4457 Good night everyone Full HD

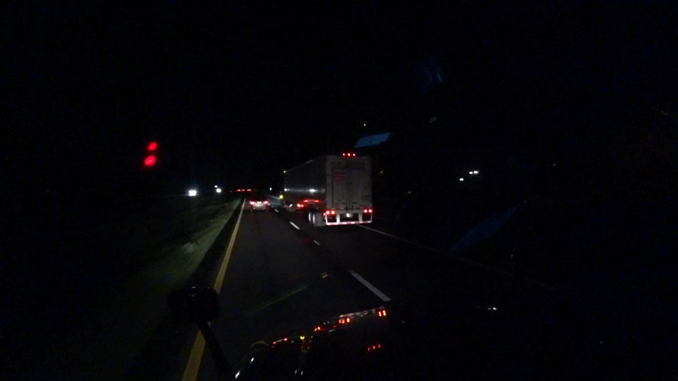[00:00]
Hey everybody just a quick update we are here in Inwood or Berkeley West Virginia Bunker Hill we are traveling on Interstate 91 74 miles to Manassas 27 miles to Route 66 East
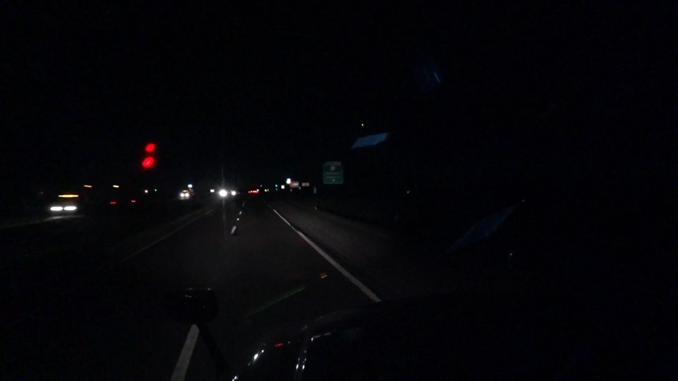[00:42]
Now entering the beautiful state of Virginia There's the Flying J right there this is Clearbrook, Virginia Local time is 1032 23 miles north of Interstate Route 66 70 miles to Manassas, Virginia Later
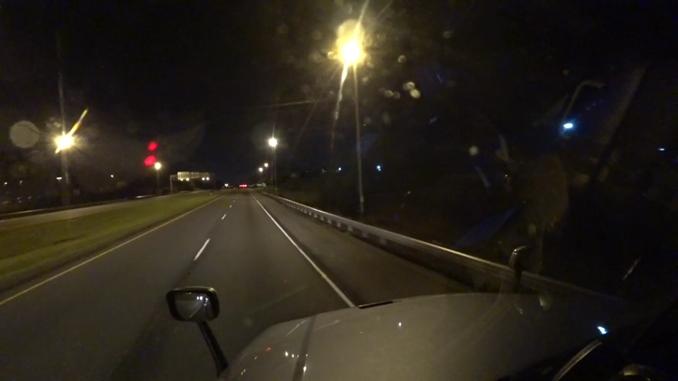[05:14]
All right, we're going to make a right turn right here.
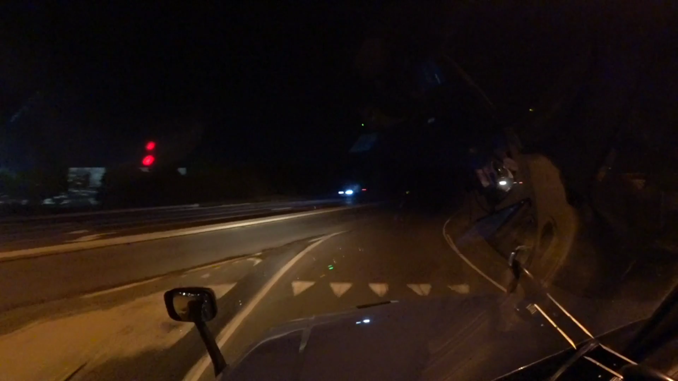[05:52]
All right. Okay, make a left on willing board drive.